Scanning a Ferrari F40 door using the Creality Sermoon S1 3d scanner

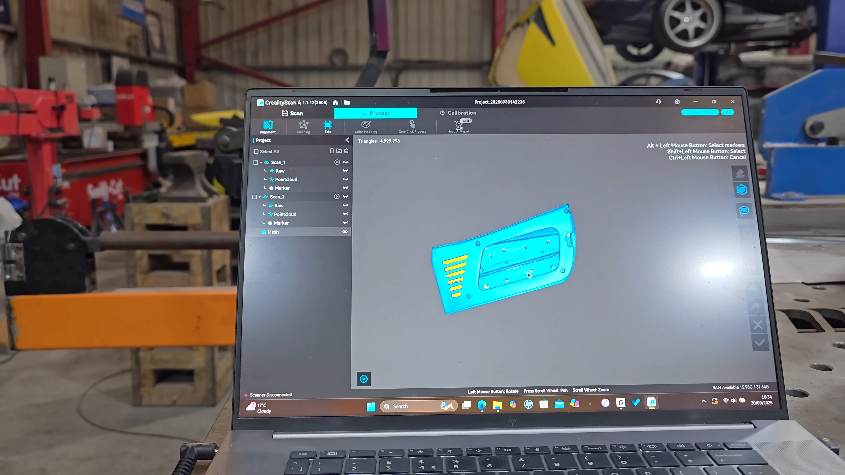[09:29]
and there we have it from there we can now edit fine tune do whatever we need to do to it when we edit it